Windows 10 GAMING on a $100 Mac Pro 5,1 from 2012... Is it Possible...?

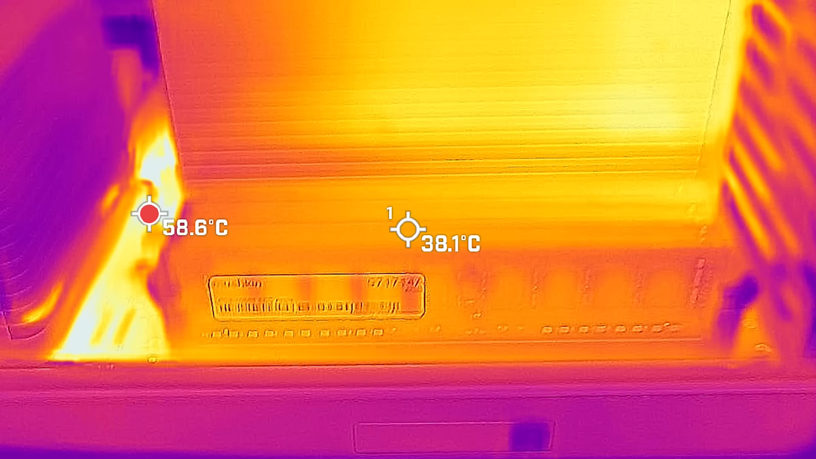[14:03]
On screen: spot 38.1°C, max 58.6°C
which means that they've put a lot of good componentry into this system,
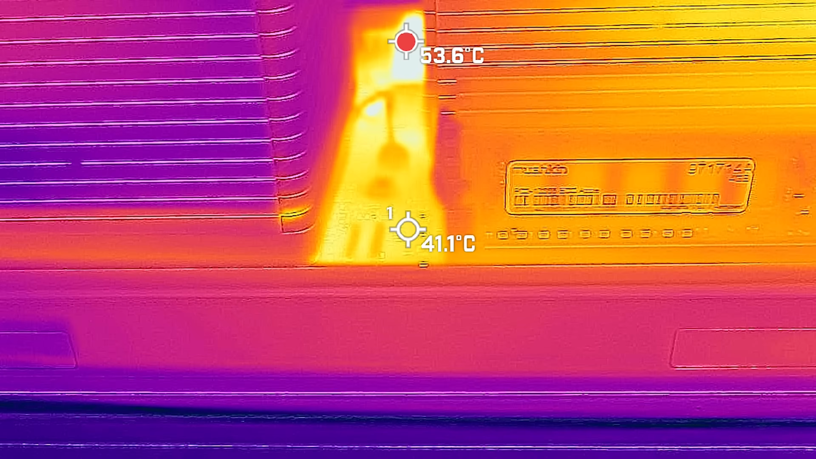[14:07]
On screen: spot 41.1°C, max 53.6°C
and at these temperatures, it will last a long time. And that's, I guess, why people are still buying these units to this date,
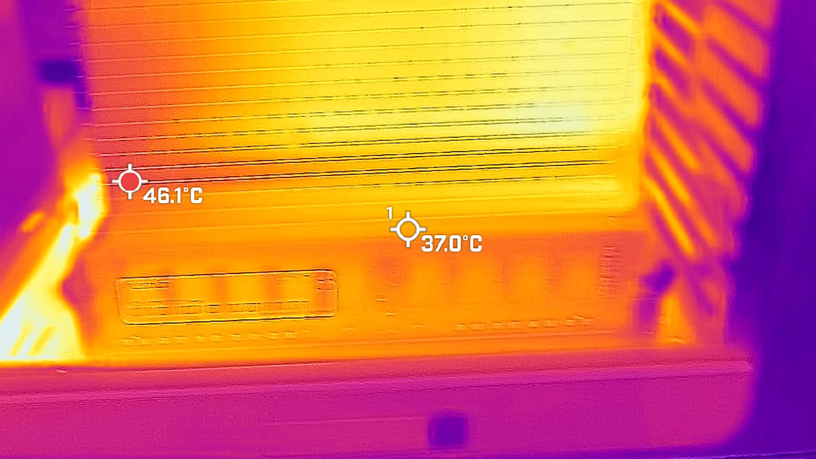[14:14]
because there's a lot of quality stuff packed in them, and they stand the test of time.